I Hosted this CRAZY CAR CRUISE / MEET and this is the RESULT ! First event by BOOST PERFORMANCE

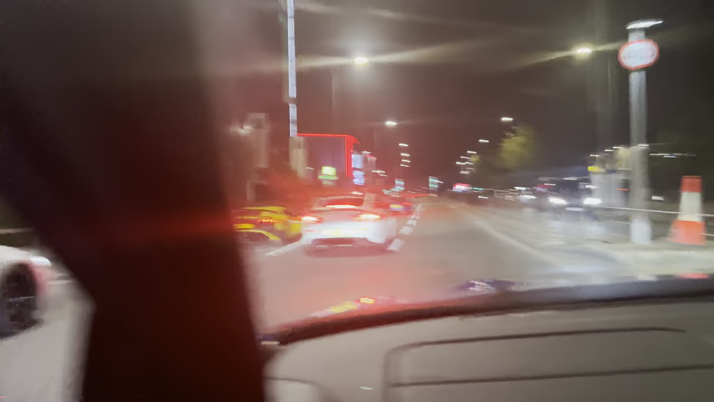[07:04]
the front of the car as well here,
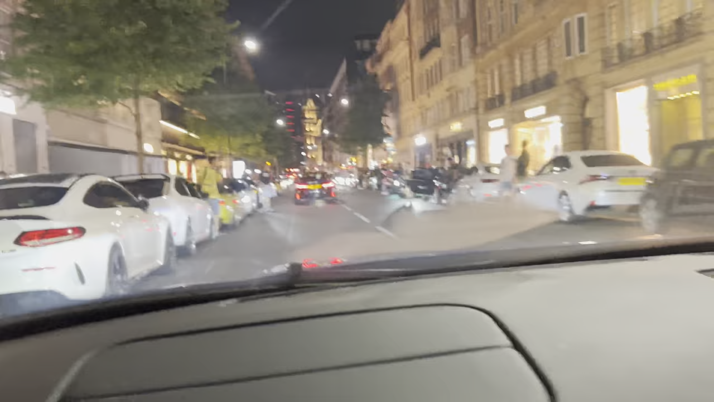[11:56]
look at this, not a single car box basically leave our cars,
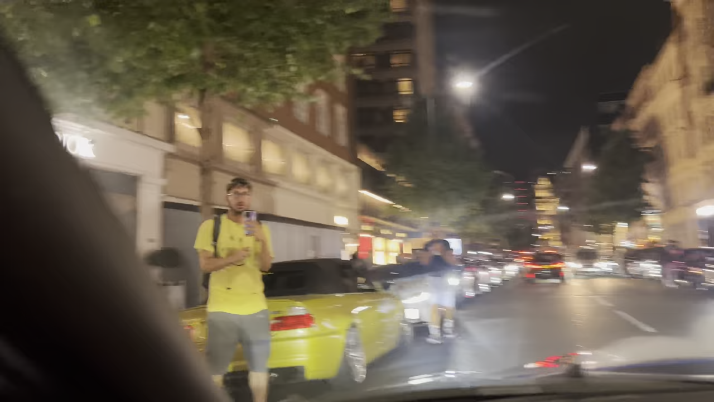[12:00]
it's mad, so
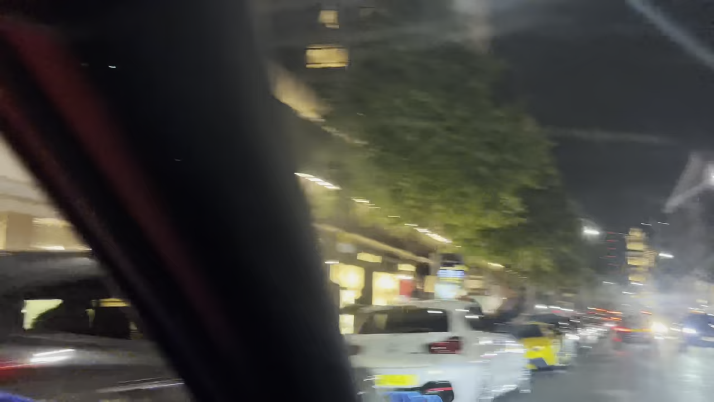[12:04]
we're currently in Sloane Street,
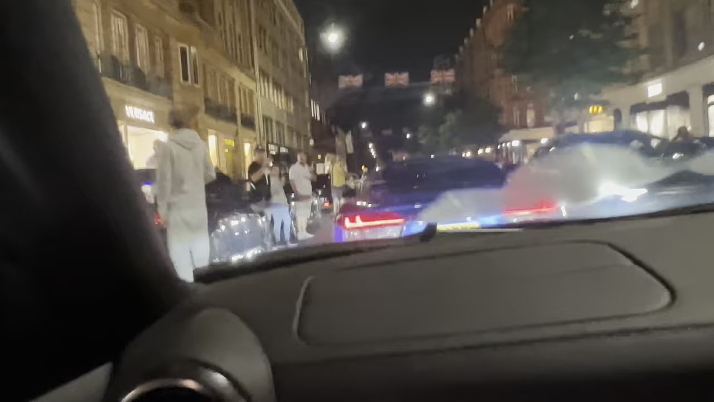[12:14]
you can see this place has been absolutely slammed down,